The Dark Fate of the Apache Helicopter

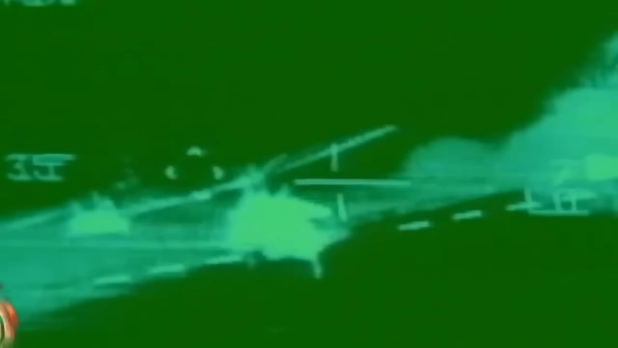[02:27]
Right away, its expensive night vision systems, thermal imaging, and hellfire missiles proved to be extremely effective.